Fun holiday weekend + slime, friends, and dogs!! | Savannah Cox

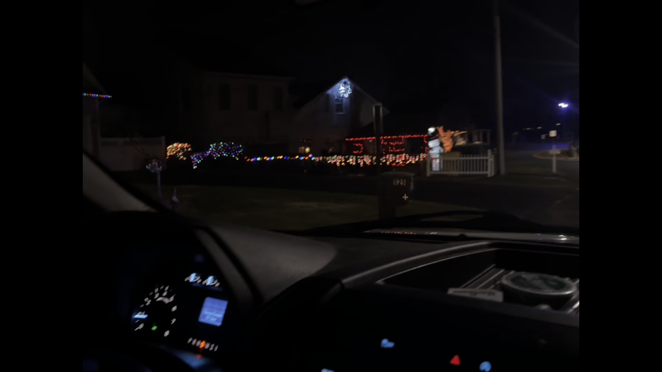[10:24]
Okay guys, I'm back from getting ice cream. I already ate a bit of it because me and my dad ended up going around our neighborhood and looking at lights.